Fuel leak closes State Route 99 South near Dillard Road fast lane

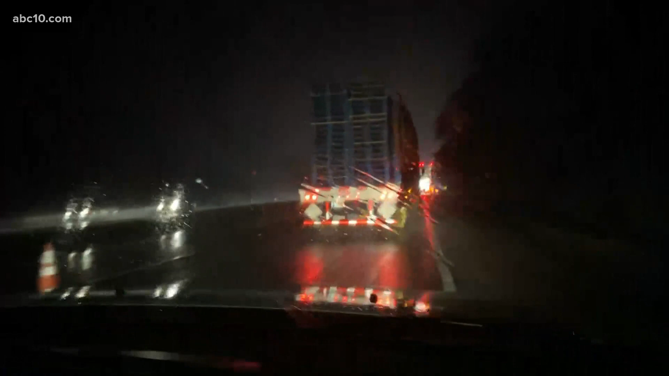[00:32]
Because of the diesel fuel that you spoke of. Not only the diesel fuel, but that combined with the water just makes it incredibly slick.